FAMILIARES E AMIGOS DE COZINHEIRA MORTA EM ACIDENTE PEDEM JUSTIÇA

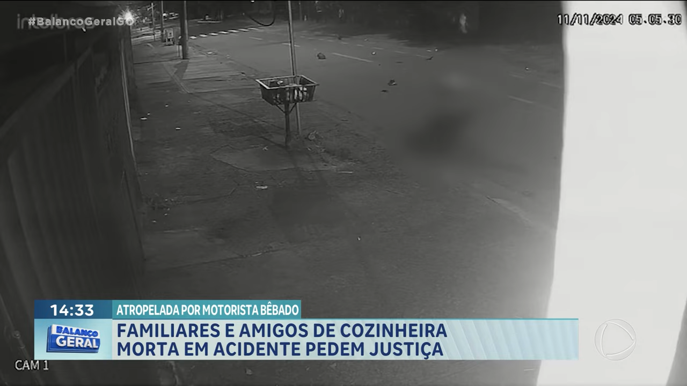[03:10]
O motorista do veículo de cor branca avançou o sinal vermelho em alta velocidade. A vítima, que estava na garupa da moto, foi arremessada e morreu no local.